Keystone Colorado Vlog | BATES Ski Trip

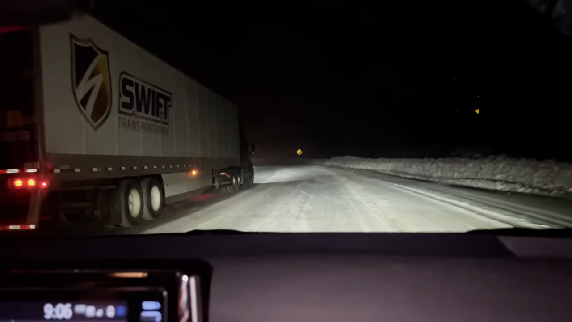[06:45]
And we came out of the tunnel, and not even 200 feet out of the tunnel, we watched the car lose control and run into the wall.
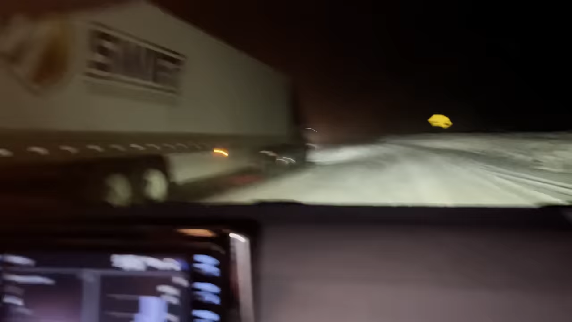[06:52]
So, we're trying to go really slow. We got in low gear, and we're pumping the brake. We got about 25 miles an hour right now.